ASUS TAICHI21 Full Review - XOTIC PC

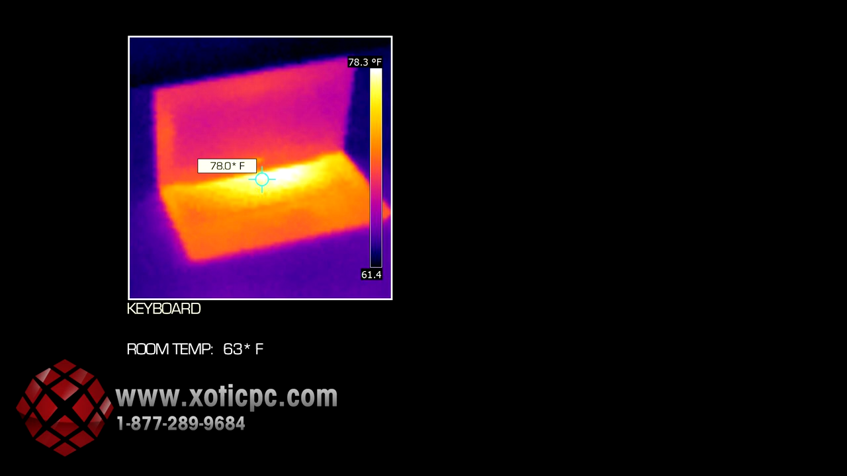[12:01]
On screen: spot 78.0°F, scale top 78.3°F
And part of that is attributed to the fact that its graphics card is only integrated graphics. If it had a, you know, higher power graphics card, like a GT even 635, you'd probably have to put some, you know, larger internal fans in there just to keep the thing cool. Keyboard area, you're seeing temps hovering right below 80 degrees. That's extremely cool to the touch, you know, because body temperature is on average 98.6 degrees. One thing to keep in mind,
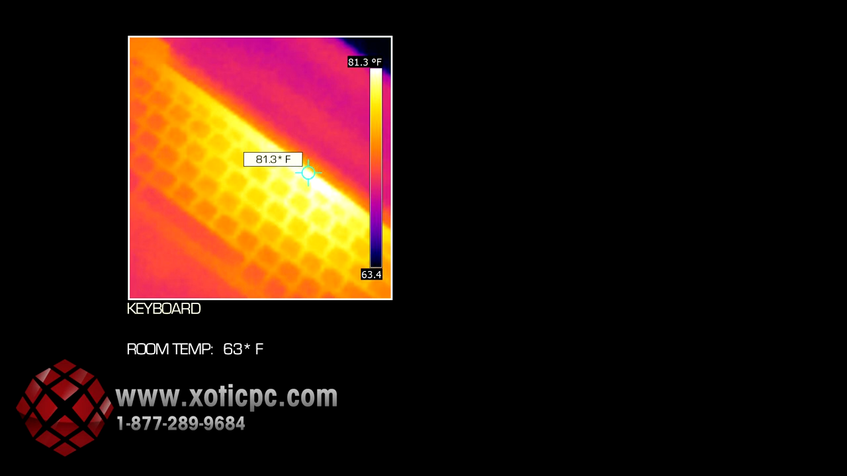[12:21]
On screen: spot 81.3°F, scale top 81.3°F
and you can see it below these images on your screen, is that our room temperature is hovering right around 63 degrees Fahrenheit. So our room temperature is maybe a little bit cooler than average, but we just wanted to display that there so you could see, you know, what environment we're taking these photos in. Now, lastly, the bottom side of the laptop is also very cool.